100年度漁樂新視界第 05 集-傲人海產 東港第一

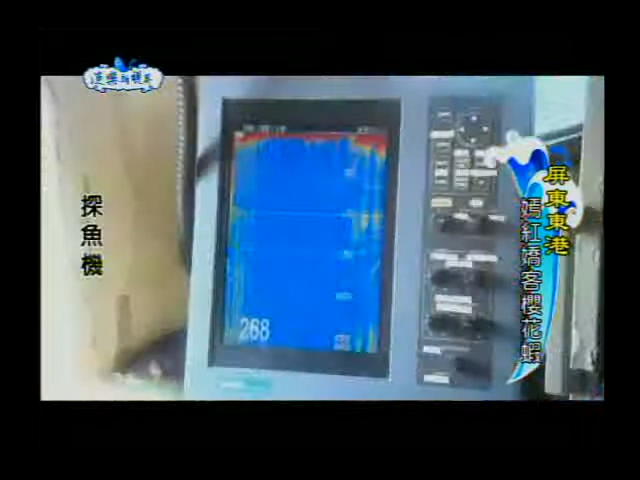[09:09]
船长我看到这里啊有很多台机器耶那
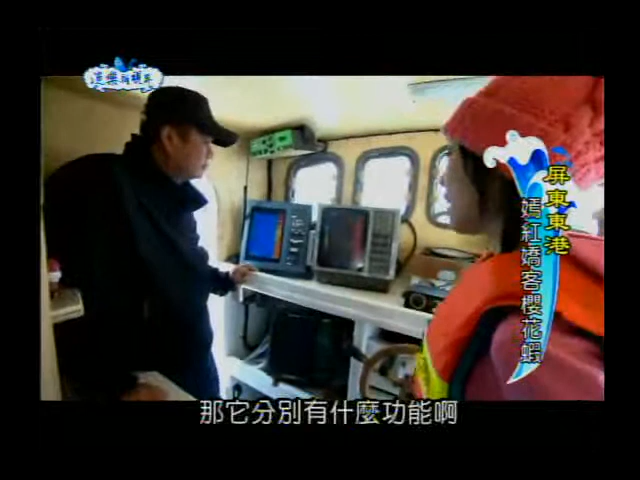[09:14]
它分别有什么功能啊这两台就是看看鱼机就是探测水的深度跟鱼群的位置哦那这台就往火机就是
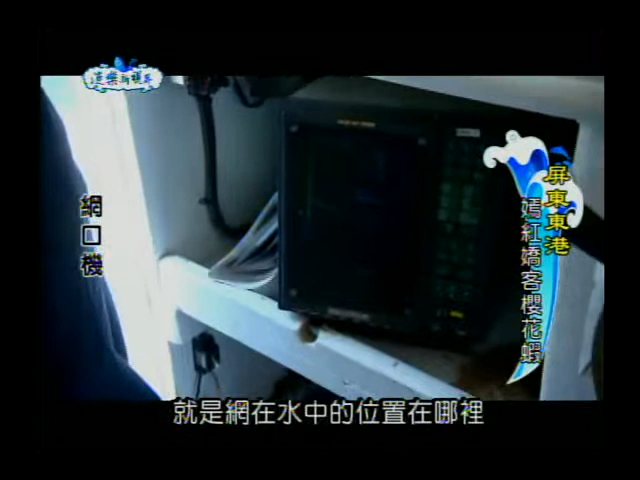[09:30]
往往在水中的位置在哪里所以啊这两台啊是帮我们找到鱼群在哪里
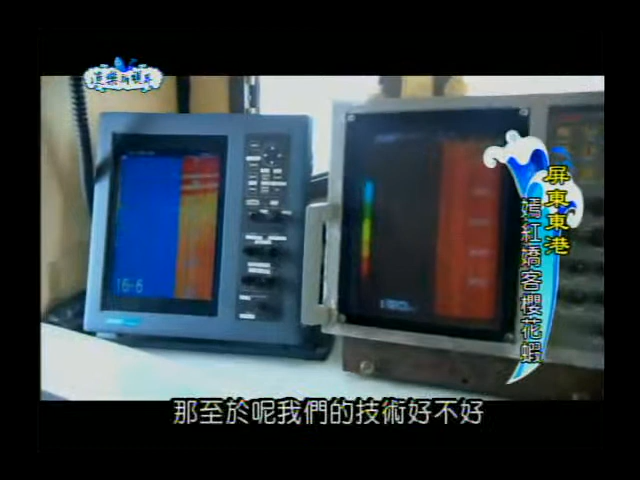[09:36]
那至于呢我们的技术好不好我们就要看这一台了所以有了这台啊我们今天就不会苦不到櫻花虾回家了会会 会就是这样